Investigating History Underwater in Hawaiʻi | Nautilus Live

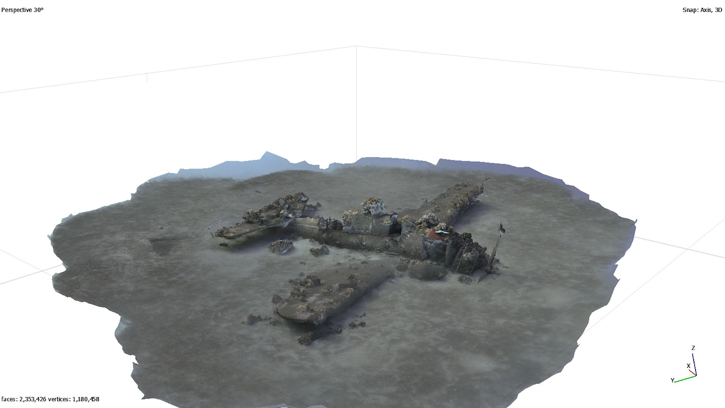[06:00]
that allow us to document and record sites in ways that's equally as powerful without
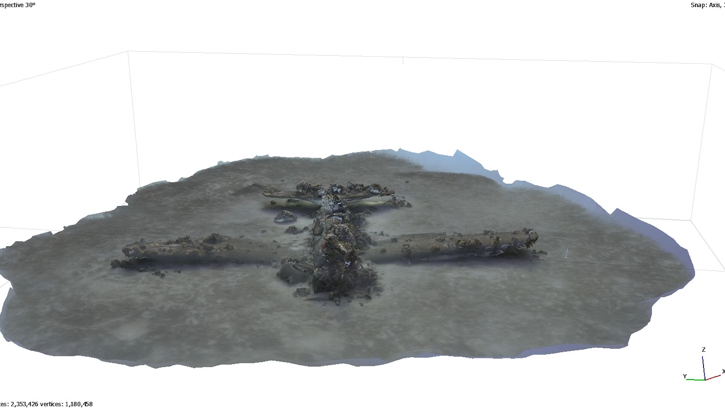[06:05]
having to actually lift up these objects from the ocean floor and expose them to